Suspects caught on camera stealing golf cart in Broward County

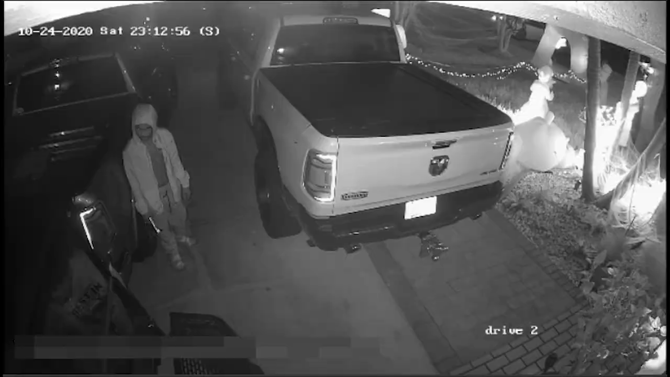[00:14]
BSO deputies say the suspects used that stolen golf cart then to drive around and check for unlocked vehicles. They also believe the suspects are linked to other burglaries in that area. If you recognize them, call BSO.